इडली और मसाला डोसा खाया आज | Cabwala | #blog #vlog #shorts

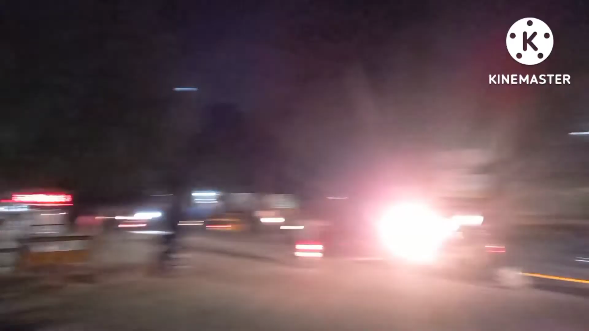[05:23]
और यह दादी का पाठक है अदर पुलिया है दादी पाठक है उस साइड में मोरली पुरा है